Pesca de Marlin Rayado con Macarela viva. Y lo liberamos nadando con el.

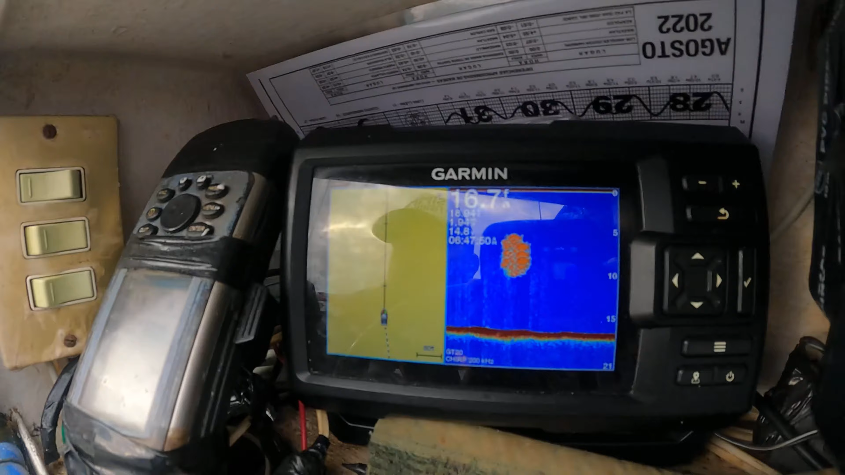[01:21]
Estas son las manchitas de Macarena. Ahí sale la carnada. Vamos a tratar de sacar unas macarelas con este sabiki número 10.